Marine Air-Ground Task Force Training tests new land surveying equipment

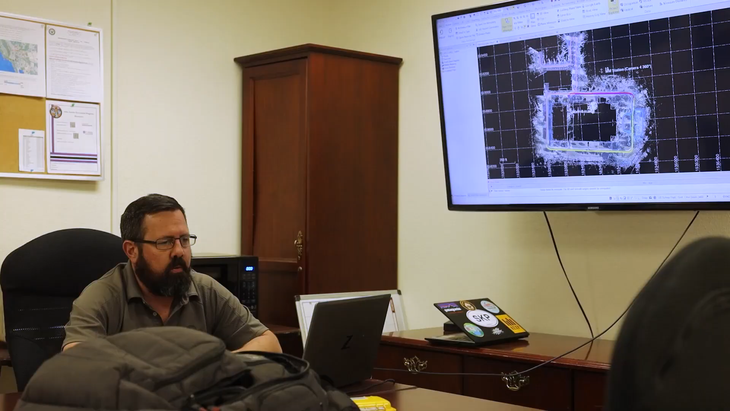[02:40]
Going around, those are actually the drive paths when we surveyed the MX with the MX-50.
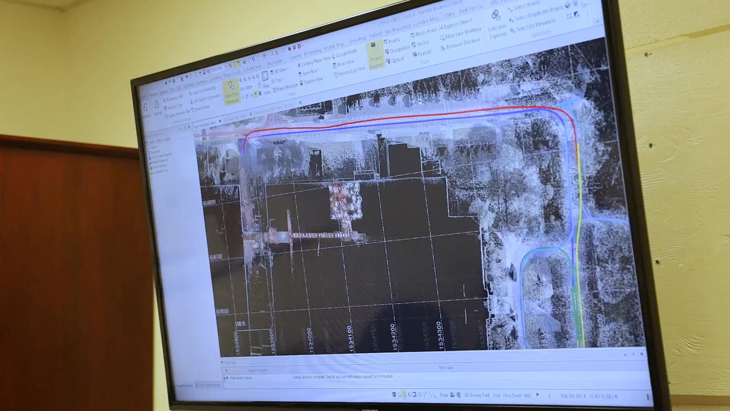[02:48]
But we also took the mechanical room down here.
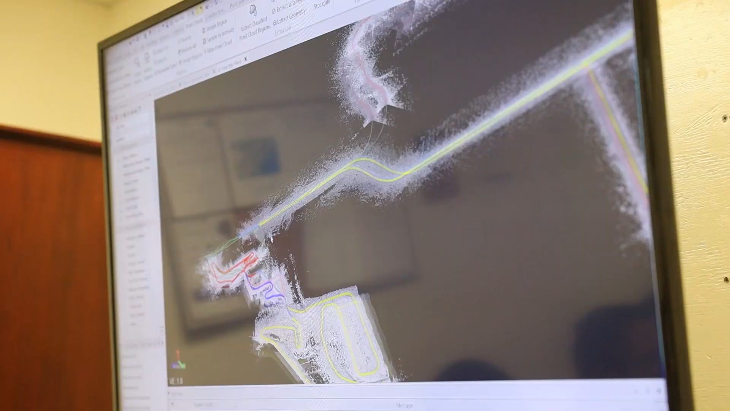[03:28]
So all that other stuff that is not part of the ground, that's the dig pit back there.
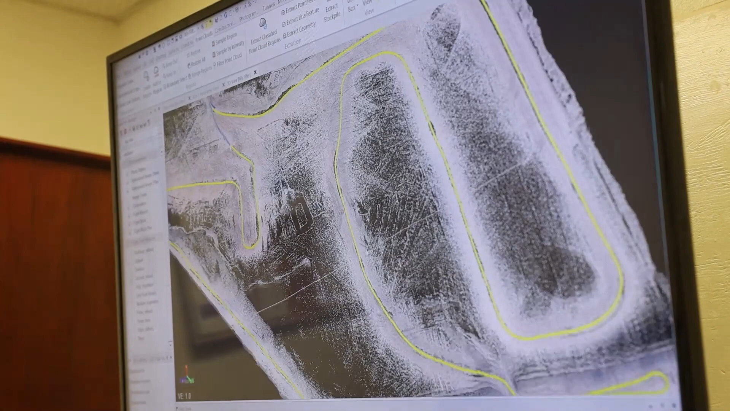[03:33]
And this is our area of operations.
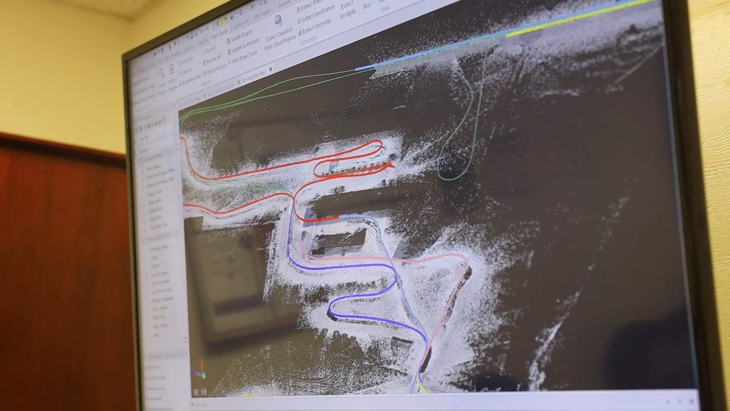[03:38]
That was where the case band was, but that case band's turned off so we don't actually have to look at it at the moment.